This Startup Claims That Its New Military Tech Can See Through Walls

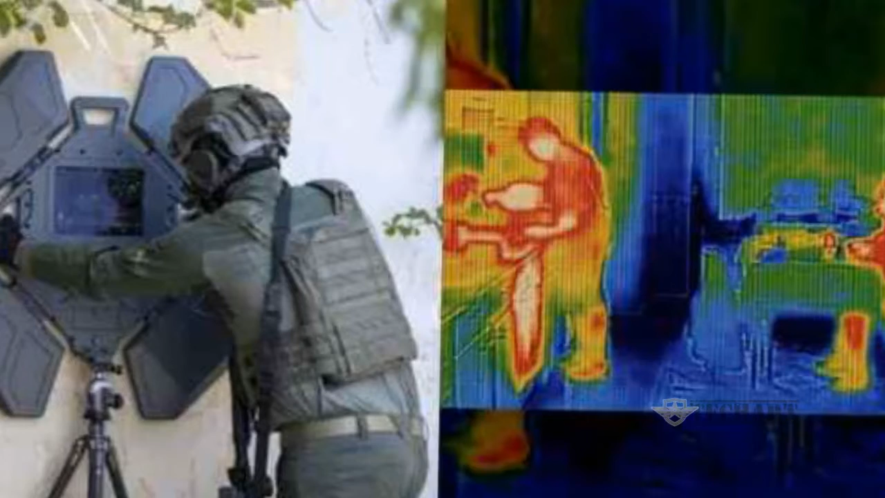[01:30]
Moreover, the company regarded its easy-to-use nature by saying, operating the device is a breeze,
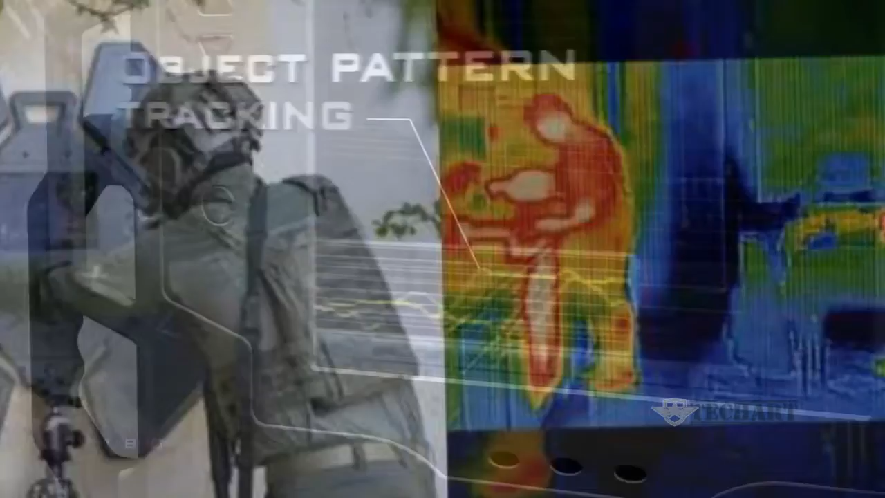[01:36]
and further said that even a single user can easily handle and control its operations effectively.
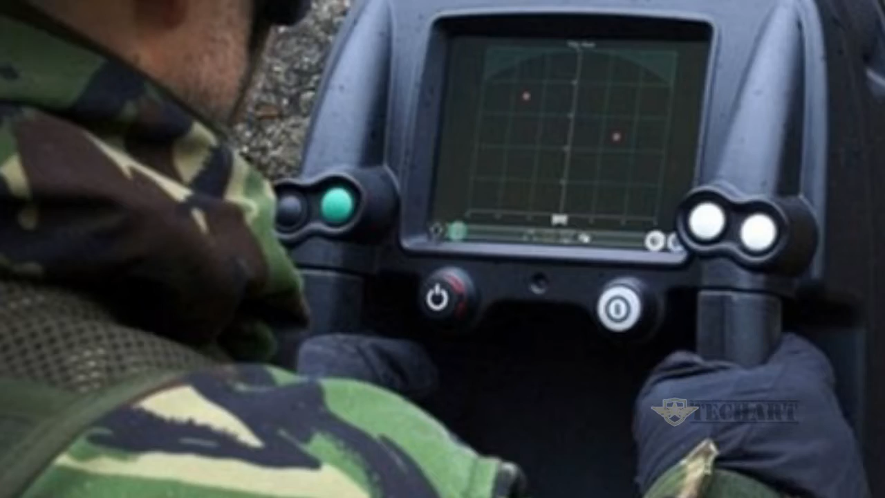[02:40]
Also, this 36-pound device can be opened up easily during any mission without any long and tedious process.